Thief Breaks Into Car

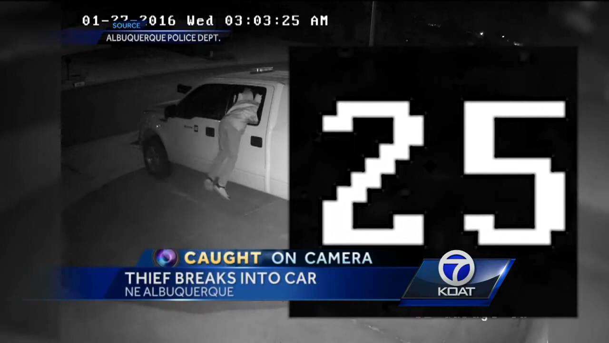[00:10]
It takes only a few seconds for an opportunistic thief to bust into a truck's window and make off with some valuables.
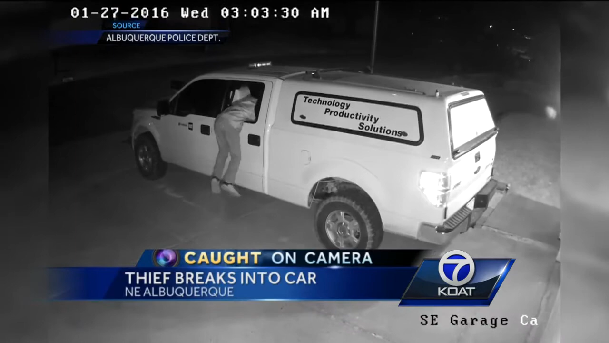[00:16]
This all happened earlier this week at a home near Wyoming and Paseo del Norte in northeast Albuquerque.